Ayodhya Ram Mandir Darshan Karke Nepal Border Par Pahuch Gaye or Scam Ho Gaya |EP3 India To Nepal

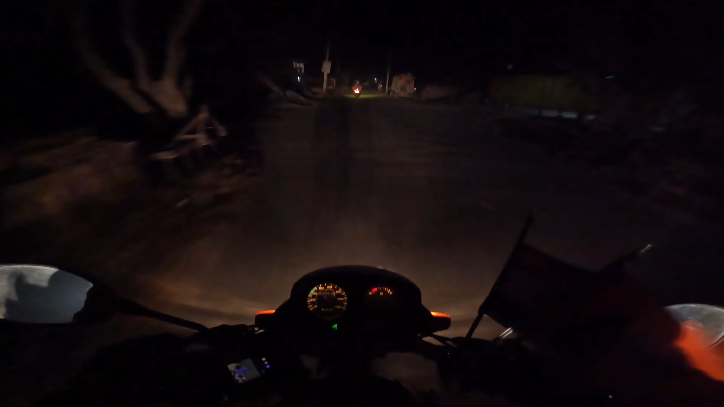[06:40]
15 शाट फाट वजेह अब आ यहां से जिर्ण यहां
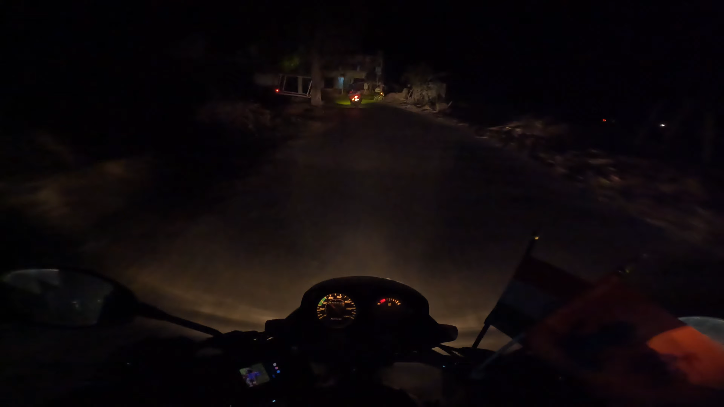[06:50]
तो ऊच्रीमेन गए पहलजे कंवा देख चाई जो को शचाय जोंधी हुआ कंच 40 km की रोड